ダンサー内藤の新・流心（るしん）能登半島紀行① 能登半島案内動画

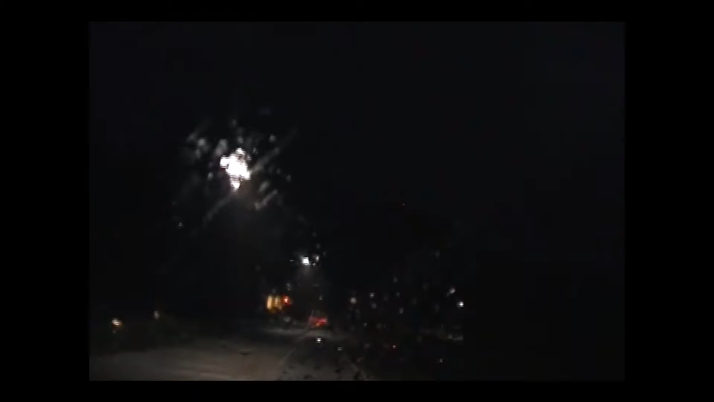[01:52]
ちょっとね夜が明けてきましたけど私はこういう風に深夜そして今雨降りですねこういう風になっているところがもう大好きでございますしかし久しぶりに来たらもう寂しいのなんの夜中に走るのはもう本当に寂しくてね